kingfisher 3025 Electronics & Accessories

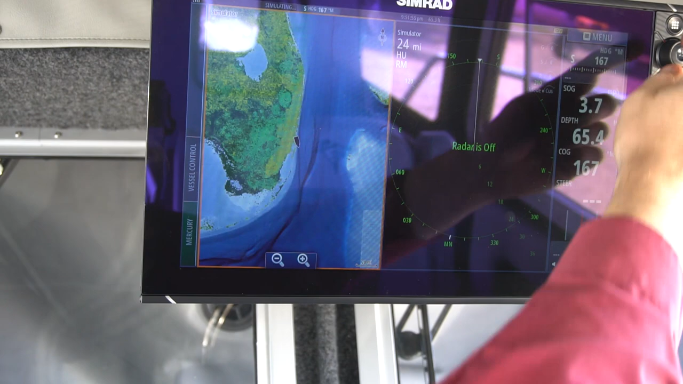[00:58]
That is a nice screen to have, that's for sure.